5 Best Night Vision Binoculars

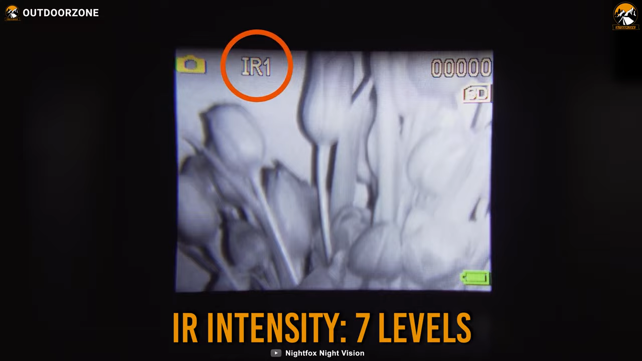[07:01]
Furthermore, with up to seven levels of infrared intensity, this binocular is capable of delivering you a clear view up to around 500 feet during the darkest of nights.